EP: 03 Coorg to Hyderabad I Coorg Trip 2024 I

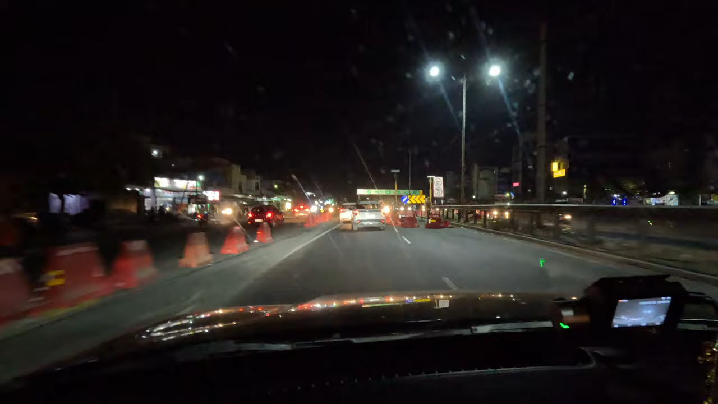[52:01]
ये रात के बज गए हैं 7:16, सुबह से हम ऑलमोस्ट 620 किलोमीटर गाड़ी चला चुके हैं और हम आ गए हैं कुरनूल शहर पे। अब इधर सामने बोर्ड देख सकते हो, कुरनूल 0,
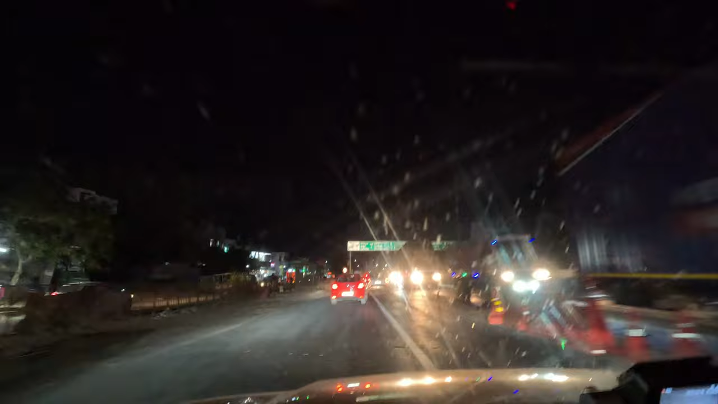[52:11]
हैदराबाद 211, नागपुर 737, भोपाल 1086, लुधियाना 2135, श्रीनगर 2621।
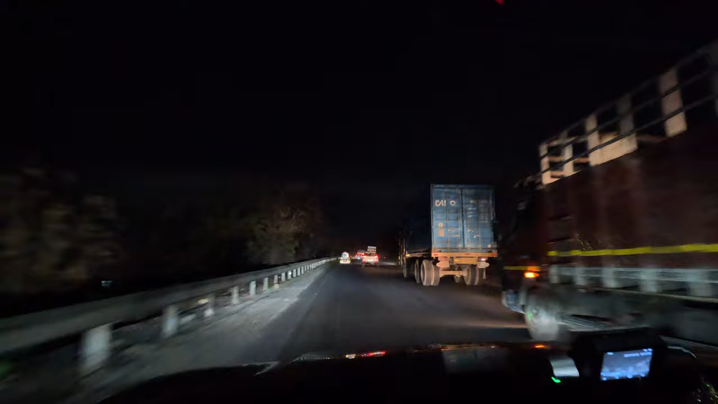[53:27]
इसीलिए रात के बज गए हैं 10:30।
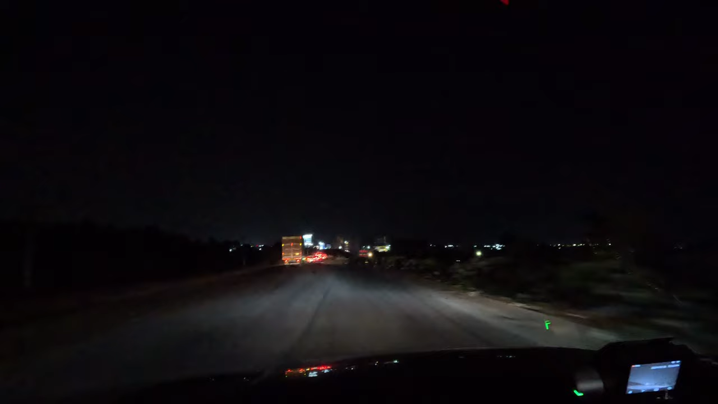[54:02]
तो आपको क्या ही दिखाते। अब ORR चढ़ते हैं और ORR चढ़ के फिर आपको आज का एक समरी बता देंगे कि हम कहाँ कहाँ से आए, कितना क्या था, और फिर इस ब्लॉग को एंड कर देंगे। हमारी खुशियों की सीमाएँ नहीं है, आप देख सकते हो सामने लिखा है नेहरू ORR टोल रोड, मतलब नेहरू आउटर रिंग रोड हैदराबाद की आ गई है।
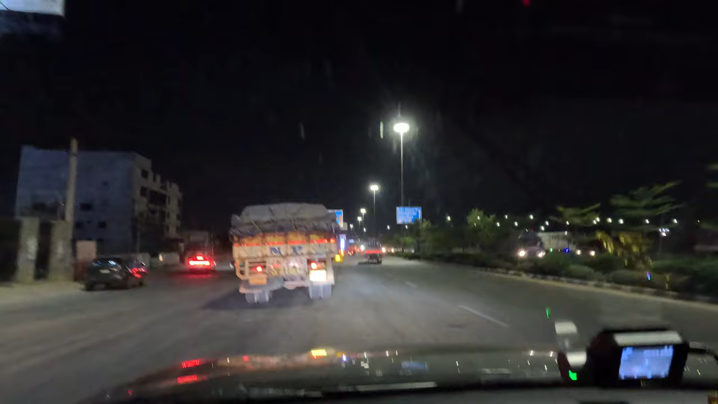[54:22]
यहाँ फास्ट टैग वाले काउंटर बने हुए हैं। चलिए चलते हैं, अब ज़्यादा नहीं, अब बस 35-36 मिनट का रास्ता है।
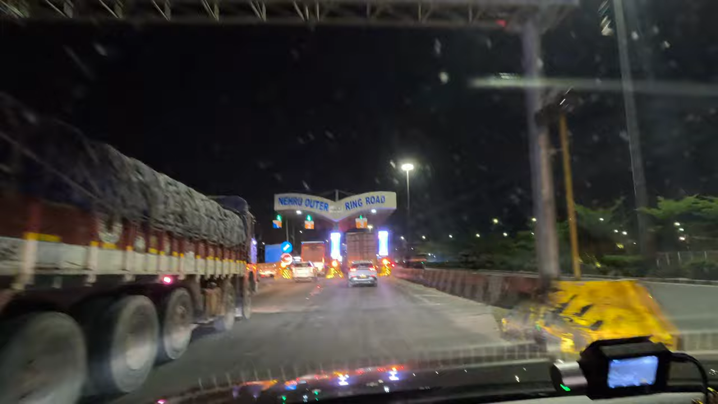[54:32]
किलोमीटर अभी भी काफ़ी हैं, 40 किलोमीटर हैं हमारे घर के लिए। बट अब एक बार ORR आ जाते हैं तो ऐसा लगता है घर आ गए, बिकॉज कहीं से भी आते हैं तो ORR आना ही पड़ता है।
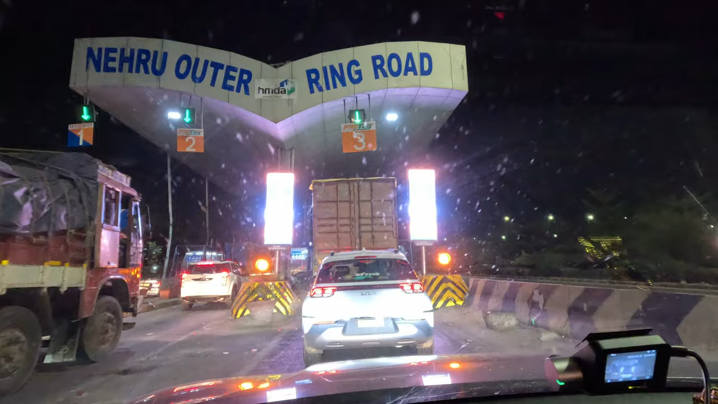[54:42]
सो ये पूरी घर वाली फीलिंग देता है। जब हमारा दिल्ली में घर था ऐसा अपने को नोएडा बॉर्डर आके लगता था कि अब दिल्ली दूर नहीं, वैसे हमें यहाँ आके लगता है आजकल ORR आके।
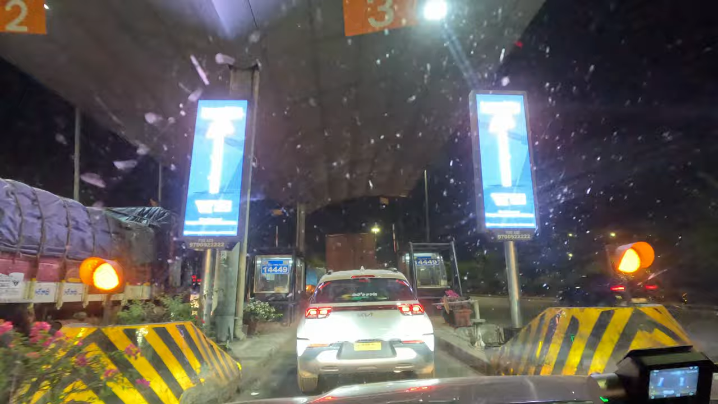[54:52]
चलिए ORR पे चलते हैं। और ये रात के 10:30 बज गए और हम ORR चढ़ गए।
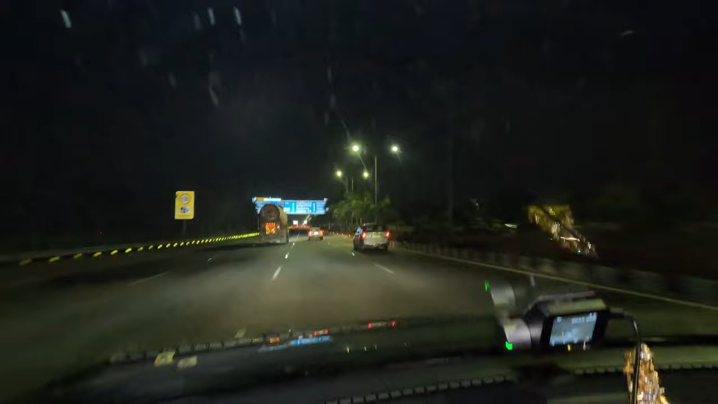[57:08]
सामने आप देख सकते हो बोर्ड, फाइनेंशियल डिस्ट्रिक्ट मुंबई एग्जिट 17, ये ORR पे चल रहे हैं हम।
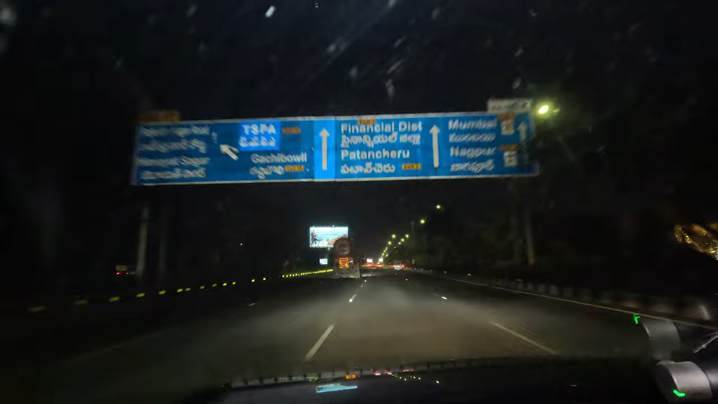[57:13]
गच्ची पावली एग्जिट 19 पे है, ज़्यादा दूर नहीं है। अब ये घर पहुँचते हैं और हम आराम करते हैं। हाँ आप काट दो उसको।